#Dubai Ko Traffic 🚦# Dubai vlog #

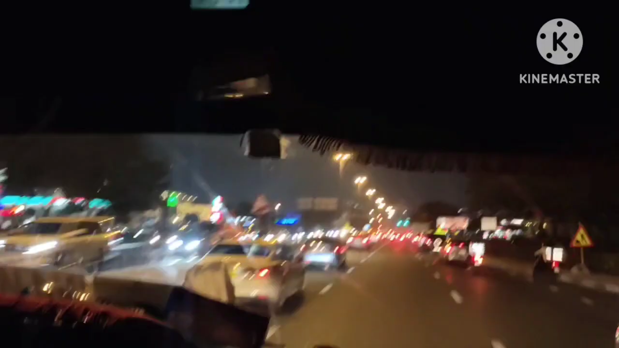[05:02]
काई चेत्रो पर्केको बाद चाहिँ म फाइनली गाडी आएर है गाडीमा चढिसके आज चाहिँ तपाईको ट्राफिकले गर्दा अरु बेला 9:10 मा आउने गाडी चाहिँ आज 10:10 मा आयो
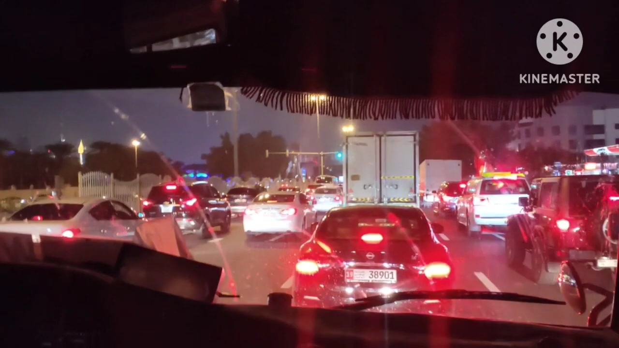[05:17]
अनि हुन त मेरो ड्युटी पनि 11 बजे देखि नै हो त्यही भएर मलाई त्यस्तो लेट चाहिँ हुन्छ भन्ने डर भएन
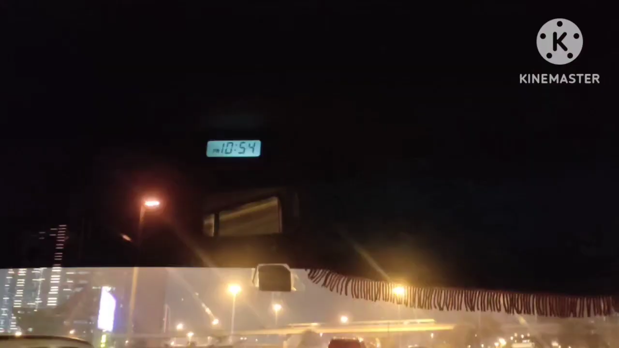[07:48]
सायद यति बेसी टाइम भइसक्यो है 10:54 भइसक्यो भैयाले भनेको मलाई 10 बजेमा पहुँचाउँछ अरे कितना मिनटमा पहुँचाएँगे अब